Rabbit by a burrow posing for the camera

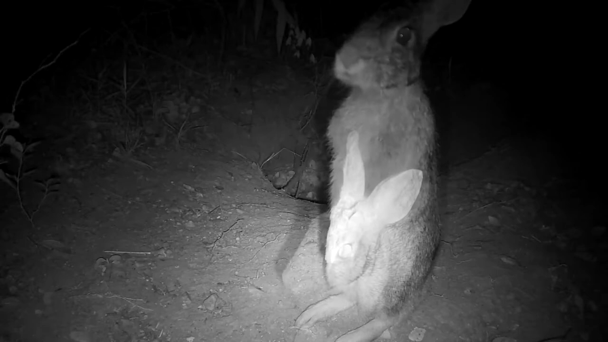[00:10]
I think he was kind of checking it out and whatnot and you know decided that we needed a, he decided we needed a video of him so he kind of sat there for us for a while and gave us a little demonstration of his directional ears that he could sort of focus around and listen to things and that was helpful. We've seen him sort of go in and snoop at this burrow underground there but he's not stayed at all and apparently lives somewhere else. We're not actually sure where the rabbits live.